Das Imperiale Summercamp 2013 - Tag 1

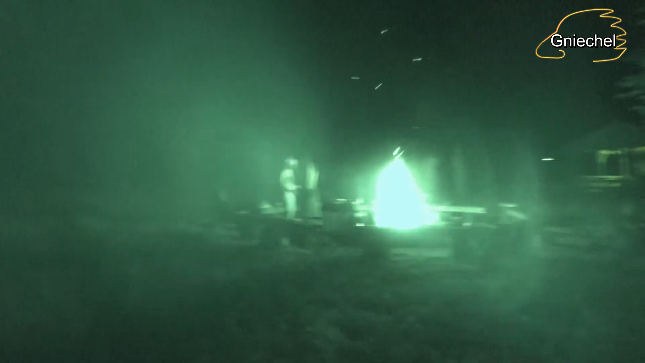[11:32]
Wir sind hier im Nachtlager. Ihr werdet heute den Schrecken erfahren. Oh.